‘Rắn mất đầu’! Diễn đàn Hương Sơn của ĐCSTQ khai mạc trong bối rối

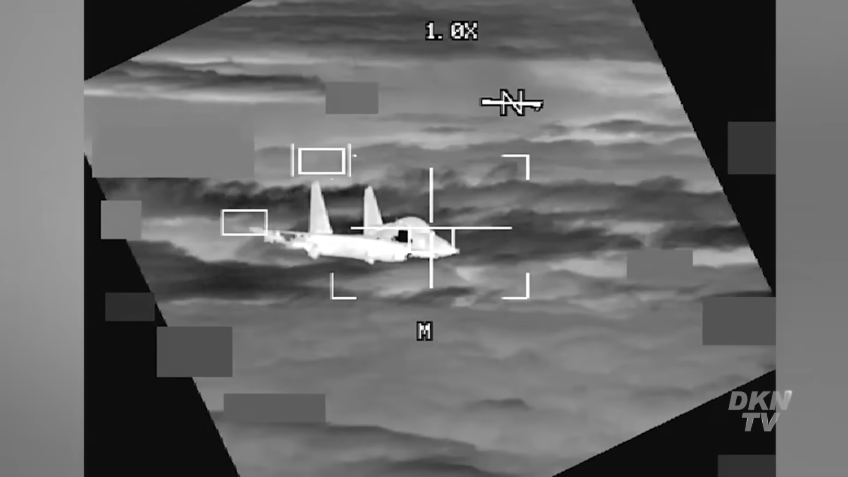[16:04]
Trung Quốc cũng đã tăng cường các hoạt động khiêu khích trực tiếp chống lại máy bay Mỹ bay trong không phận quốc tế trên Biển Đông đang tranh chấp Chỉ hai ngày sau sự cố với tàu Philippines,
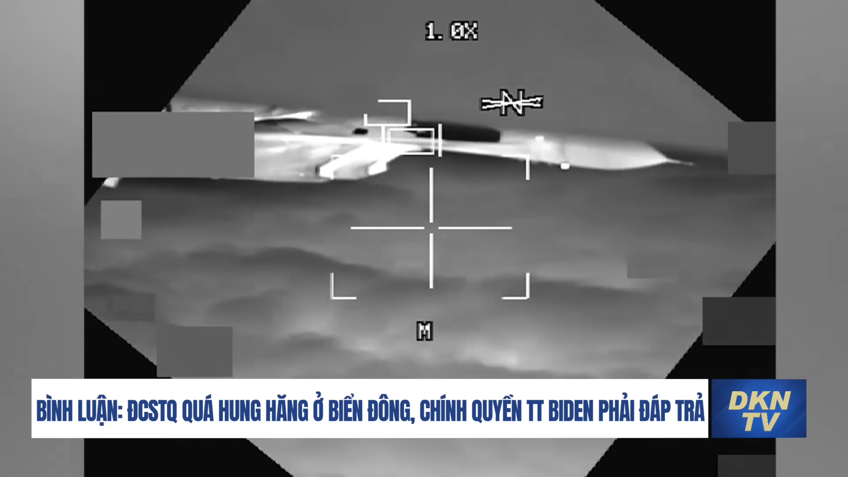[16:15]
một máy bay phản lực J-11 của Trung Quốc đã cố gắng liều lĩnh ngăn chặn một chiếc B-52 của Mỹ vào ban đêm, áp sát máy bay Mỹ một cách nguy hiểm
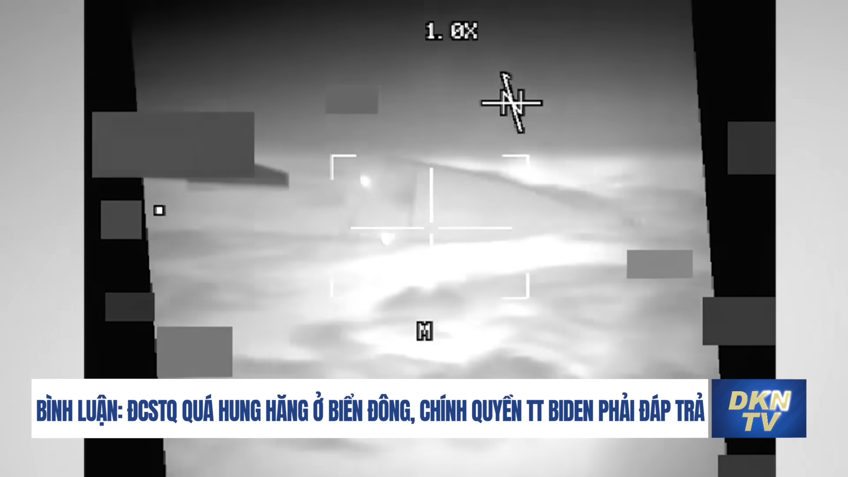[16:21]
Quân đội Mỹ đã công bố một đoạn video chi tiết về vụ va chạm gần giữa không chung, cáo buộc phi công Trung Quốc bay không an toàn và thiếu chuyên nghiệp